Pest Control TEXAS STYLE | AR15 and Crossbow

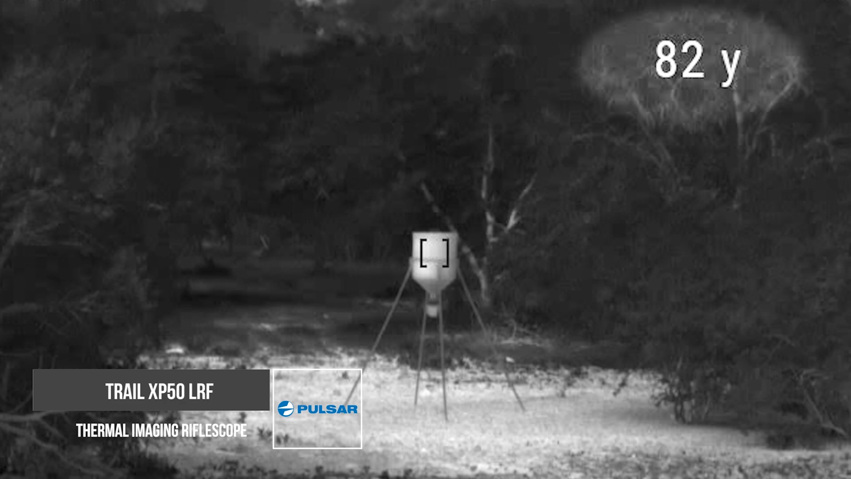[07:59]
It's got a rangefinder in it, which is awesome when you're hog hunting because you don't have a lot of depth perception when you're using thermal. So we're going to sit tight until dark.
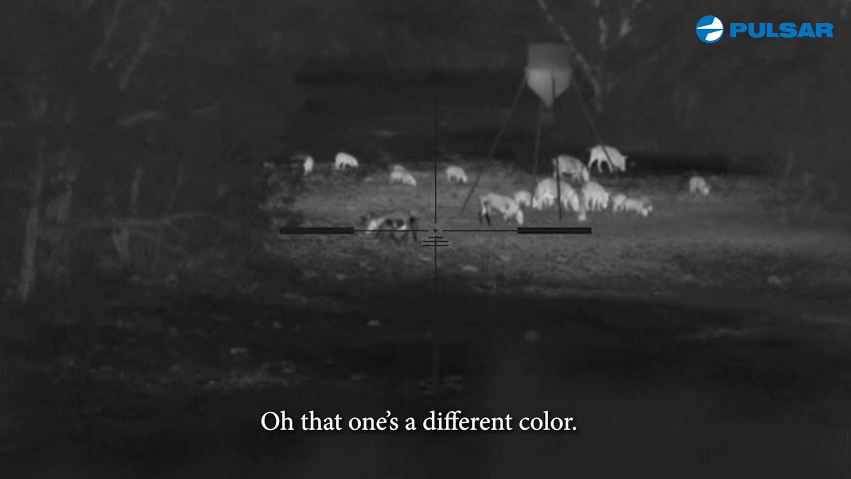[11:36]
Oh that one's a different color. He's got some mud on him or something.
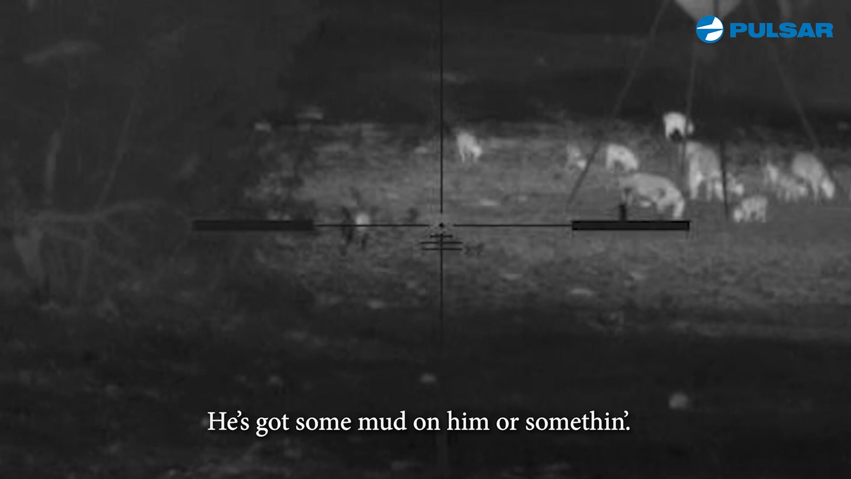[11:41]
Because he's not as hot around his legs.
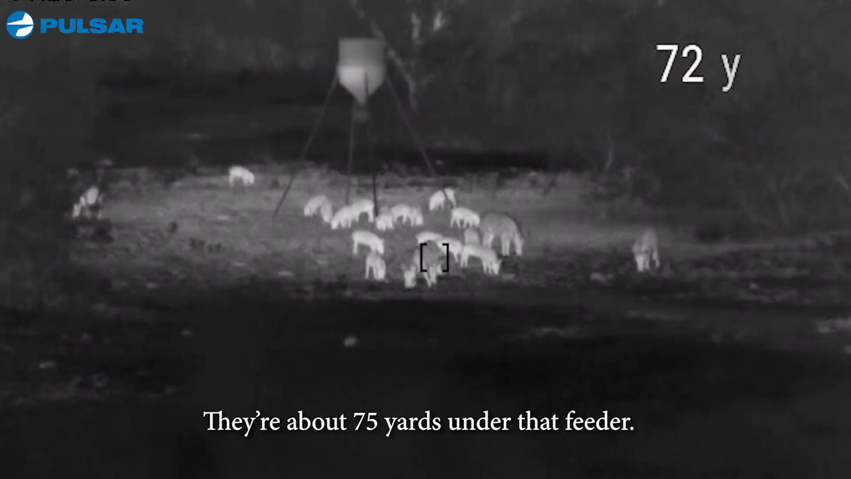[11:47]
They're about 75 yards under that feeder.
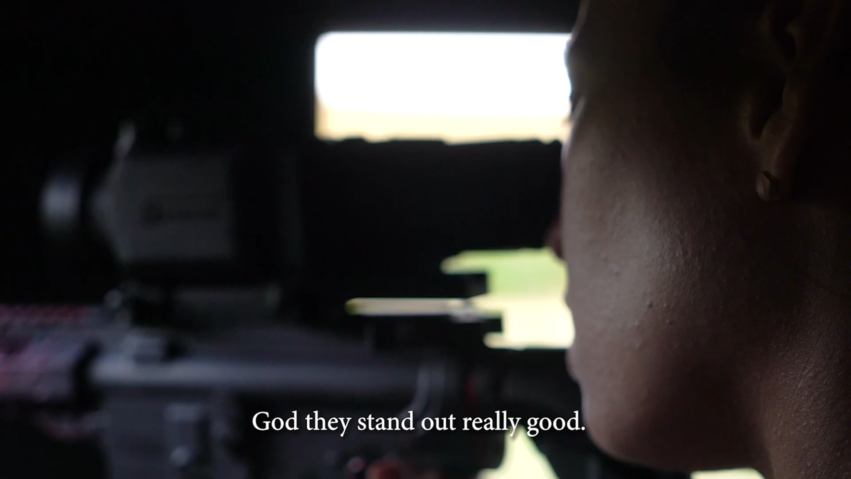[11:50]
God, they stand out really good.
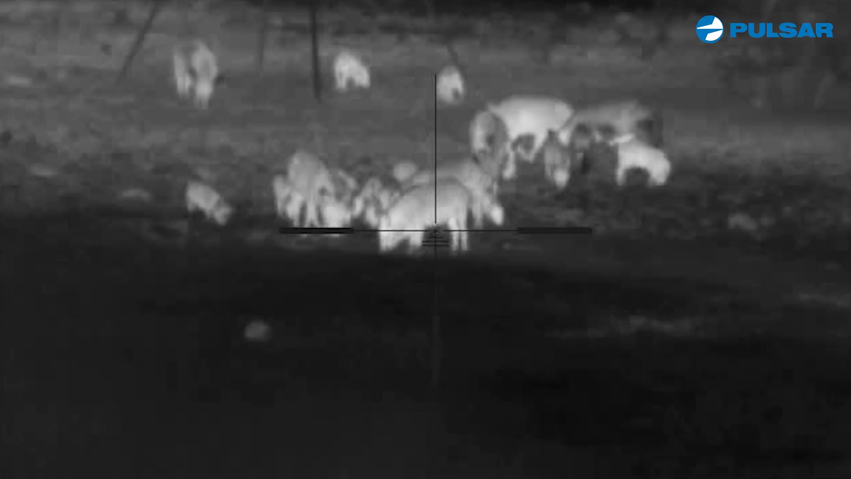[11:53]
See that one that looks a little bit brown in the front? I'm gonna take him. Here it goes.
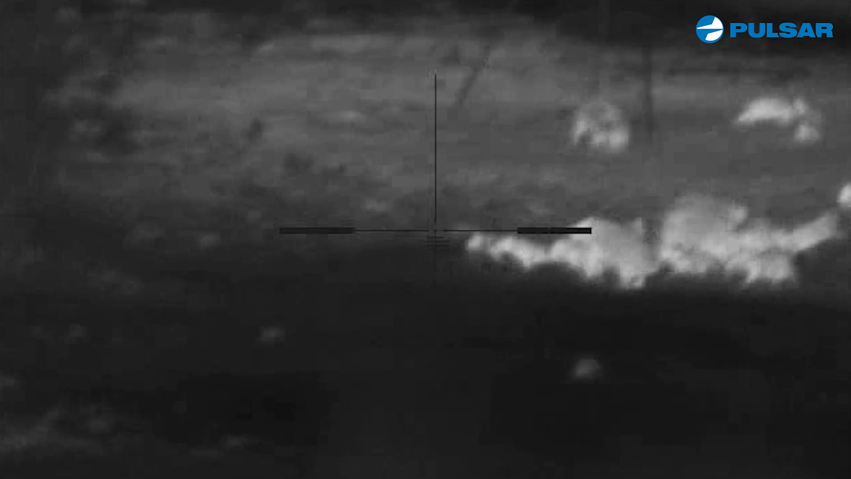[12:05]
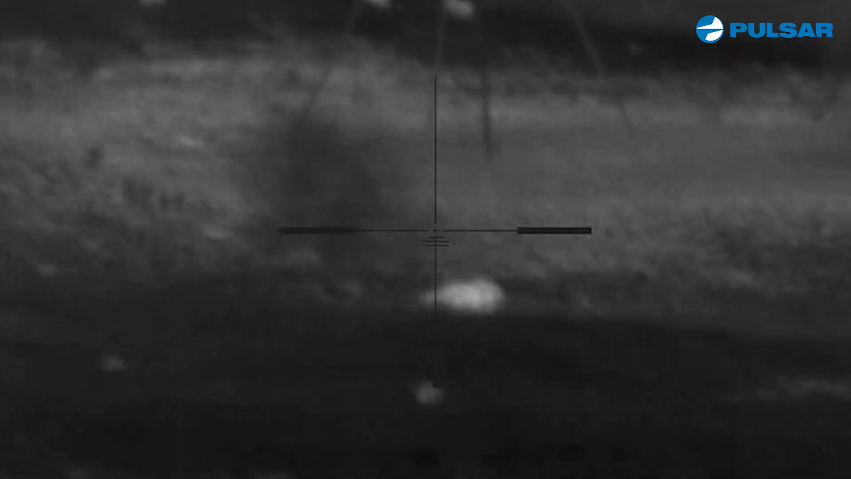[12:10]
He's down. That is a dead pig.
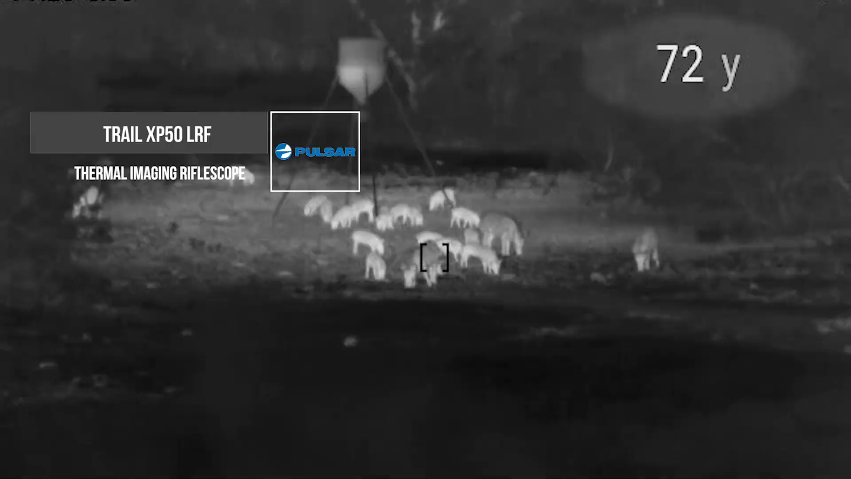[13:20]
It's got the laser range finder in it, and that was so helpful for me, because I have really bad depth perception with thermal,
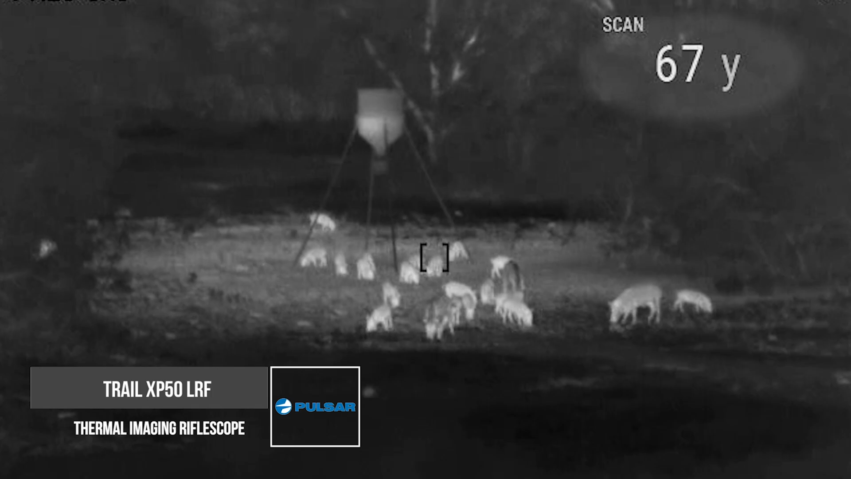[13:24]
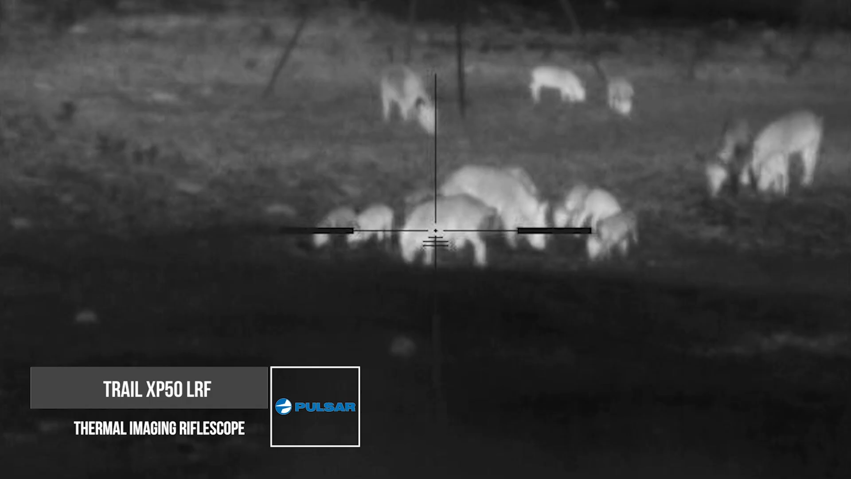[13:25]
and it allowed for me to see at exactly what yard this pig was and take it down successfully.